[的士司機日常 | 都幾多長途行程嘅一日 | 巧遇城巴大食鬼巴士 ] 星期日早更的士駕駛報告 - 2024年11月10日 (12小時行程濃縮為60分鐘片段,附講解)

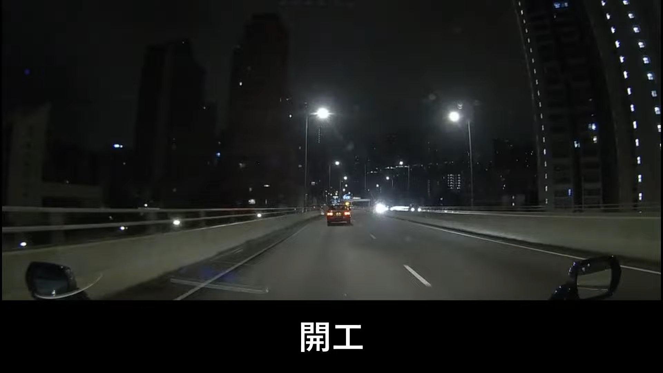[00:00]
大家好啊，欢迎收睇今集嘅的士驾驶报告啦。咁啊，今日一开工咧，原本都系谂住去塘尾道嘅，但系点知咧见到呢一个丽桥咧一路封路封到去加桥嗰个位嘅，咁所以咧就转咗落嚟呢一个位，先再转右去塘尾道啦。然之后咧喺前面呢个位咧就上咗个街客啦，由塘尾道去上海街、山东街之后，先醒起好似车过同一个客多过一次啦。然之后咧呢个客又问我唔係行阿卡老街、上海街咁去咩？之后我就话啊，
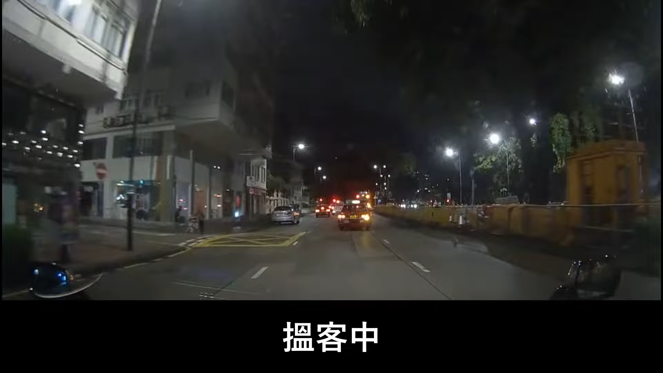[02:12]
成功上到客啊，咁所以就决定咧就往翻旺角方向走啦，头先见到砵兰街嗰边好似都 OK 嘅但突然间咧见到对面有客，但系我试下调翻头先，应该系可以上到两架车，结果有两架车上到客啦喺嗰个位。好啦，咁就冇计啦，咁我继续去翻旺角方向啦，咁我经翻拔萃呢边过去啦，女拔呢边吓。
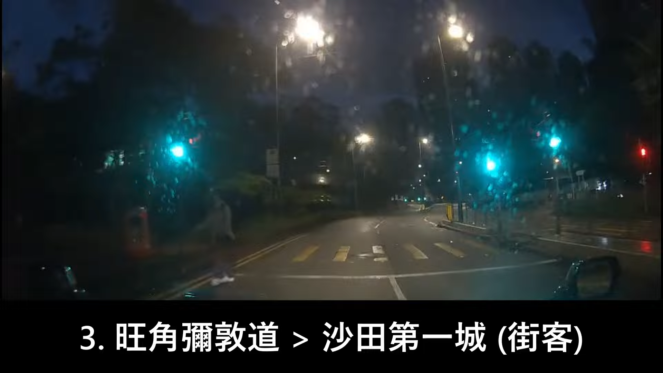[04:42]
要去哪一座啊？好啦，咁啊佢话转左啊，好，然之后再听佢讲转右，然之后再转右，咁其实佢就系呢一个位落啦吓。